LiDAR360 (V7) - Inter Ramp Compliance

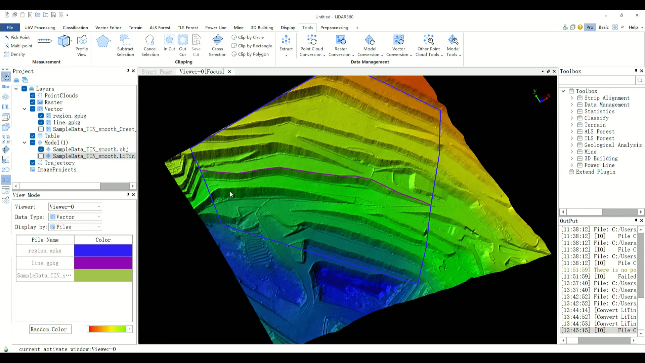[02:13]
And the output model in OBJ format, as shown in the figure. The generation of slope crest and bottom line files was introduced in the previous section.
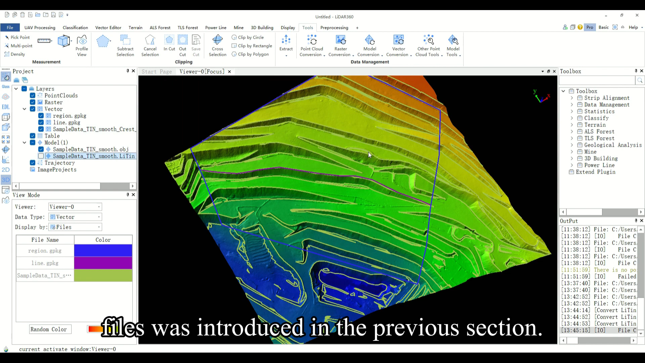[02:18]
After preparation, specify all the files.
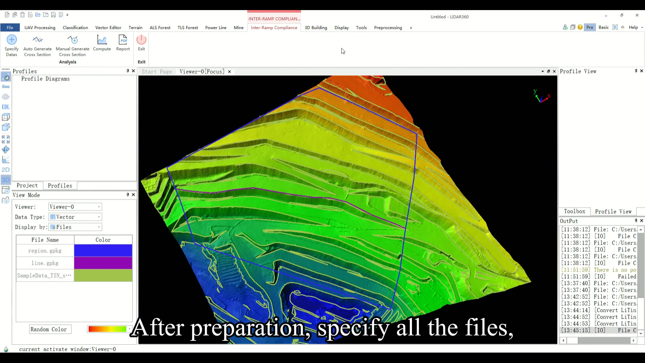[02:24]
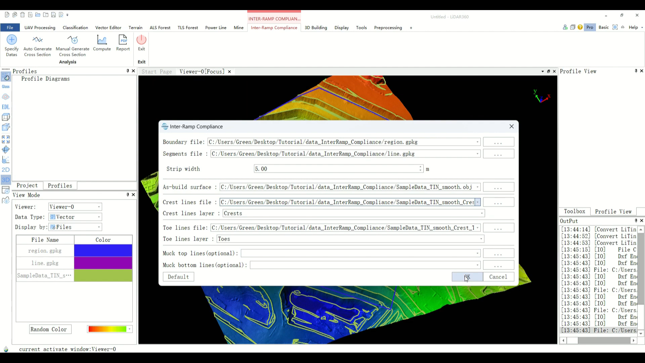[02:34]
Click OK after the default settings, and the software will generate slope interval strips, as shown in yellow line in the figure. You can turn off the vector layer such as the bottom line of the slope to observe the cross section.
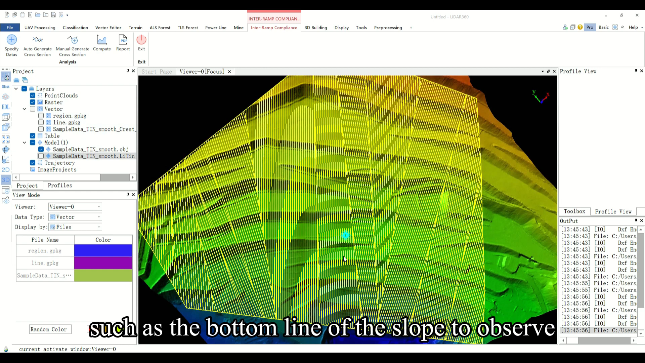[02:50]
There are two ways to generate cross section based on stripes. Manual generation is introduced first. First, you need to click the manual generate cross section button. Manual generation means manually selecting the cross section to participate in the analysis.
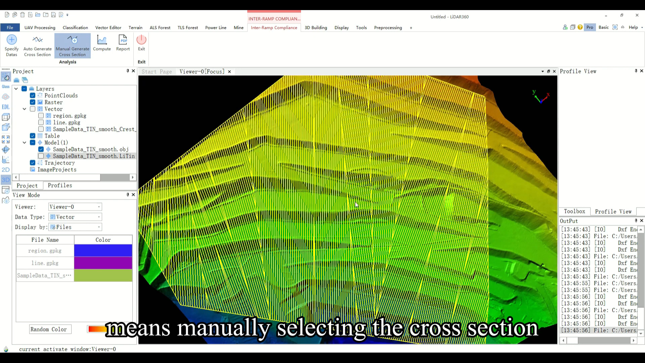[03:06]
Using this method,
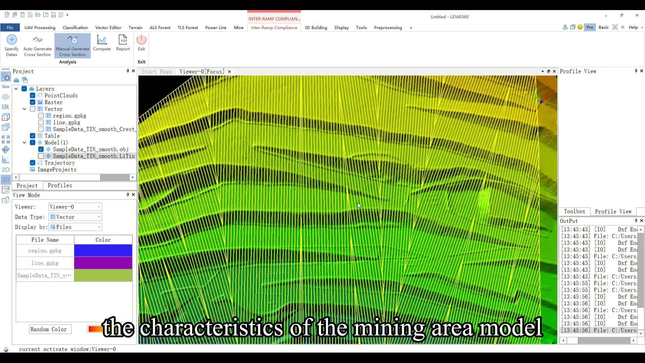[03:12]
the characteristics of the mining area model can be combined to observe and the slope interval with specific characteristics can be selected.
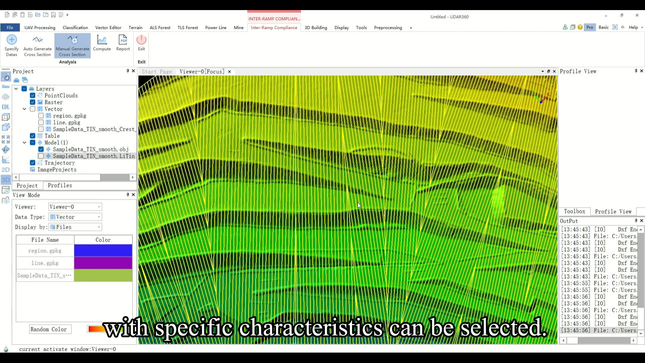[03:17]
Find a level that is closer to the middle of the slope and draw along.
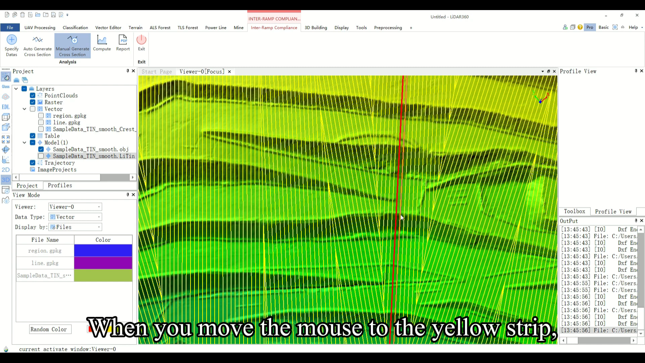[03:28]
When you move the mouse to the yellow strip, the cross section to be selected will turn red. Click the red cross section and a blue strip will be generated on the right cross section. Click again and the generated section line will disappear.
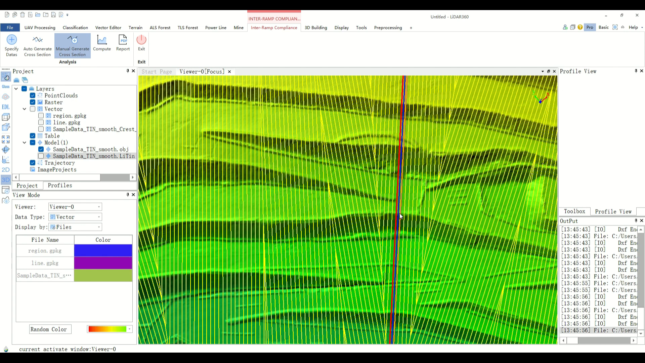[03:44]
You can generate section lines by repeatedly clicking and generate all cross sections participating in the analysis at a certain interval.
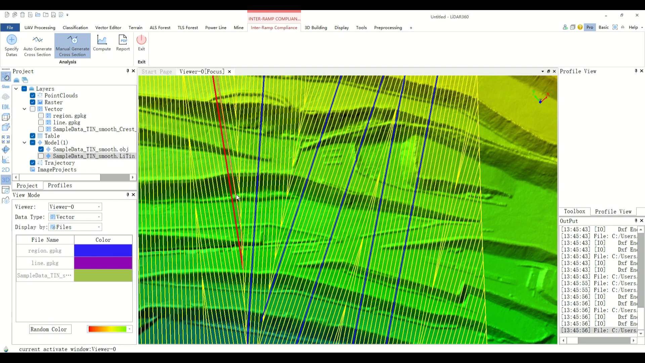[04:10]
You can click the manual generate cross section button again to cancel this function.
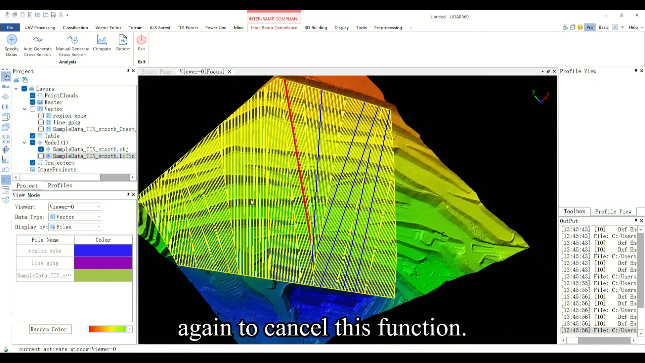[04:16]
The following introduces the second way to generate cross section. You need to click the auto generate cross section button. A popup window. Set stripes according to parameter six.
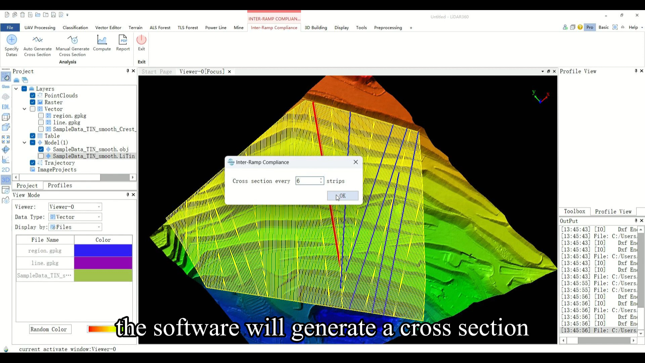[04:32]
The software will generate a cross section at every six stripe position section. The automatically generated cross section is shown as the blue line.
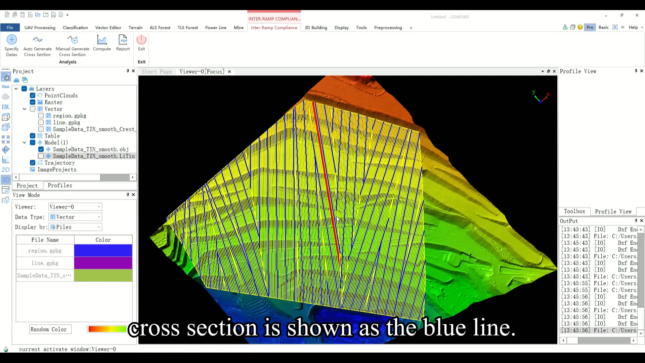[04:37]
After generating the section line,
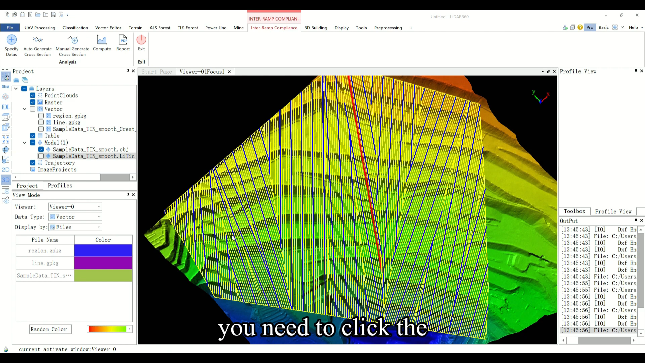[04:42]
you need to click the compute button to automatically perform snope analysis. After analysis is complete, you can see that the red line in the figure is the slope.
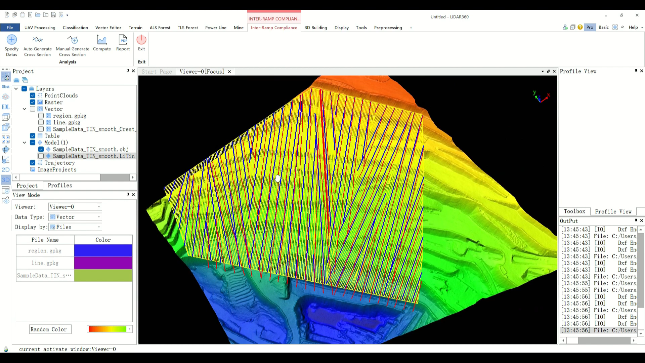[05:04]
On the left side of the interface is the profile diagram window. And the currently selected profile will be displayed in red.
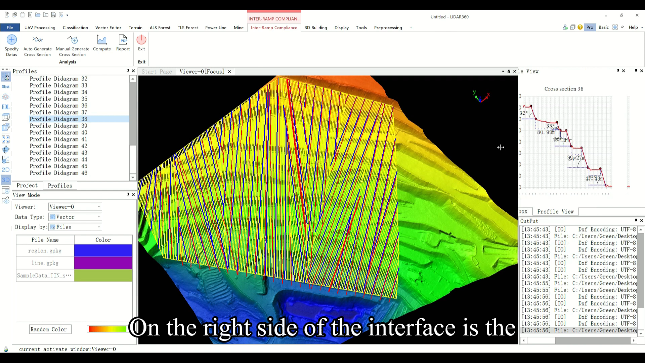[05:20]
On the right side of the interface is the slope analysis result diagram corresponding to the selected profile in which the
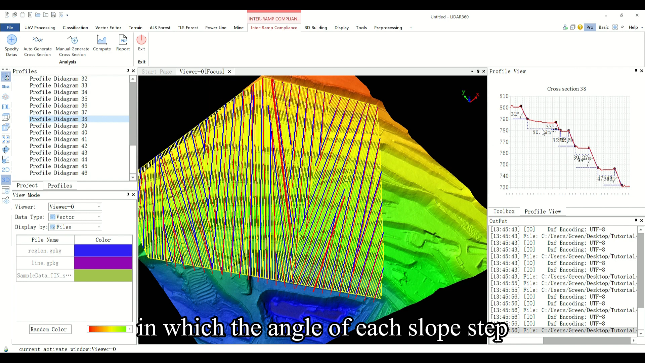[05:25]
angle of each slope step and the width of the ramp are marked. You can view the slope analysis diagram corresponding to each slope based on the compliance detection results between ramps.
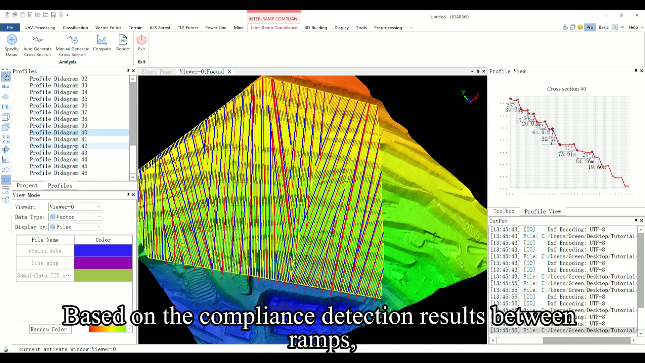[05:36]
It is possible to visually see ramps that
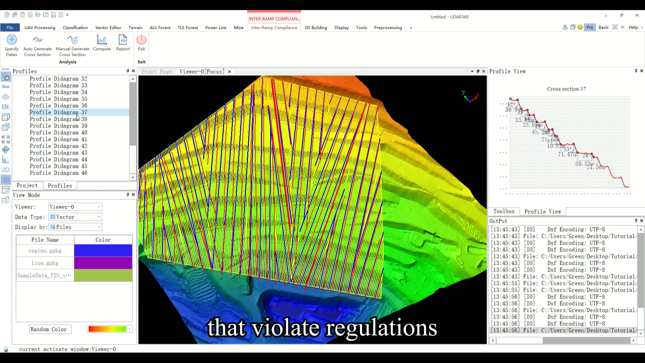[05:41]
violate regulations and have potential safety hazards in the slope and give warnings and rectifications to them.